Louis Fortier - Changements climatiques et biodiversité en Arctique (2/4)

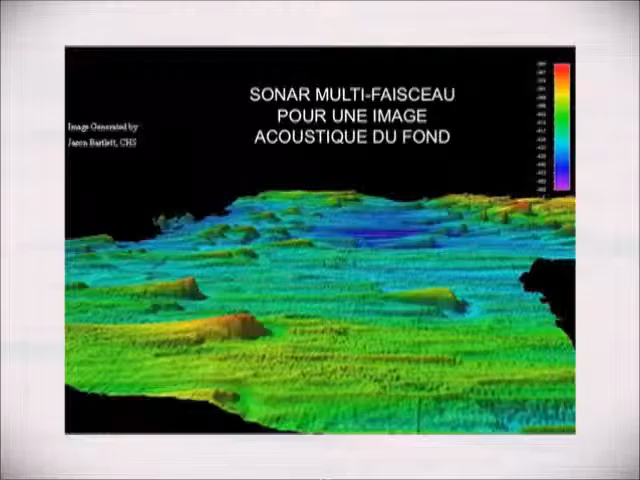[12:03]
Le navire est équipé de sonores absolument fantastiques qui permettent de prendre des photographies acoustiques très rapides, de faire la cartographie du fond de l'océan.